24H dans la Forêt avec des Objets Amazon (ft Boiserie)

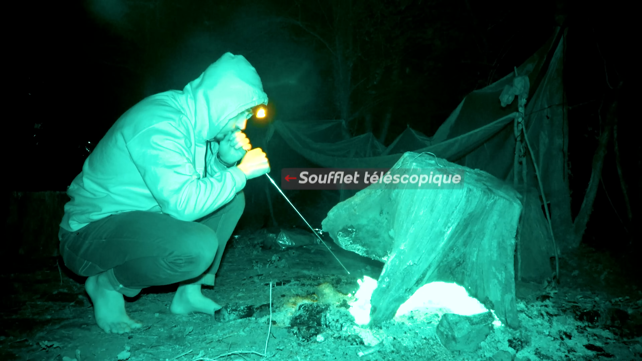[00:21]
On va voir s'ils peuvent vraiment nous aider à survivre toute une nuit.
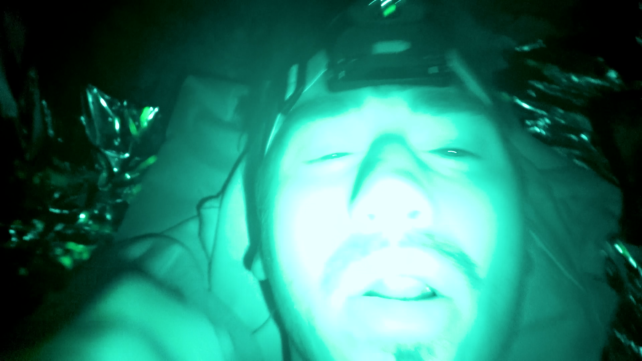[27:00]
Le feu s'est éteint. Je crois. Je suis sûr, en fait.
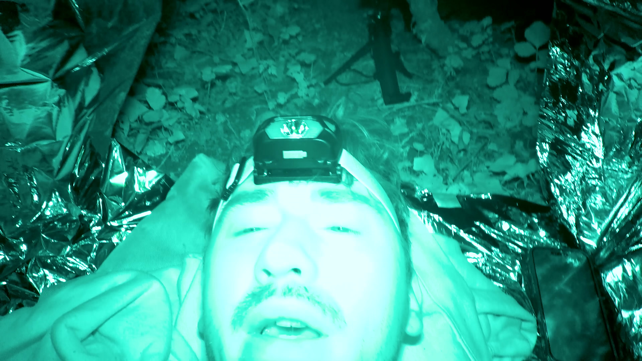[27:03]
Et il y a des bruits de ouf, putain. Je vous montre à quoi ça ressemble dehors.
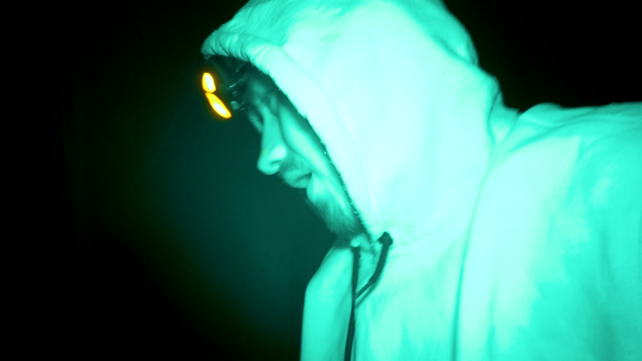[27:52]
Ah ouais, il n'y a plus de feu, tu m'étonnes.